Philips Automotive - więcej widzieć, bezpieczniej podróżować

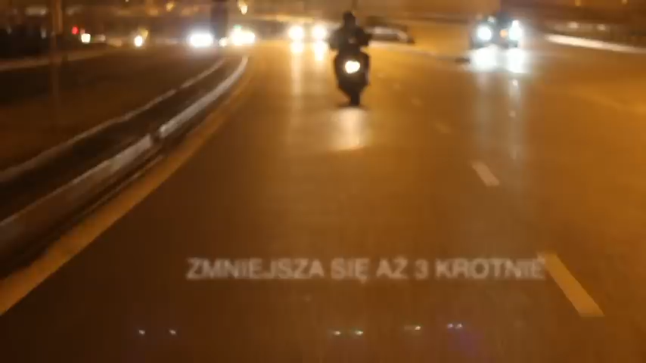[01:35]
Podczas prowadzenia pojazdu nocą w oku następuje również redukcja pola widzenia, aby zrekompensować niski poziom oświetlenia, co dodatkowo pogarsza widoczność.
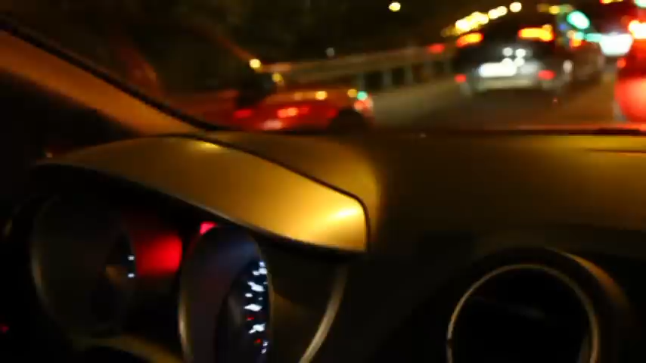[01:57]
Na dodatek, co trzeci kierowca na świecie ma wadę wzroku i jest tego nieświadomy. Dlatego tak ważne jest, aby podróżując samochodem dobrze widzieć drogę, a także być widzianym przez innych uczestników ruchu. Niestety często się zdarza, że jesteśmy oślepiani przez samochody jadące z naprzeciwka.
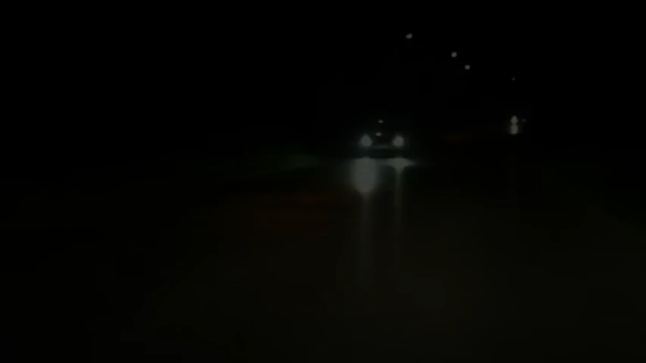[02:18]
Najczęstszym powodem oślepiania jest źle umieszczona skrętka w żarówce, co charakteryzuje żarówki słabszej jakości.
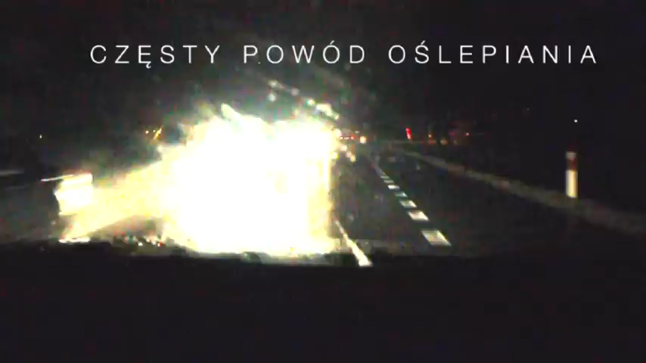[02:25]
Najtańsze żarówki w minimalnym stopniu spełniają wymagania homologacyjne i emitują światło o parametrach często niespełniających podstawowych wymagań.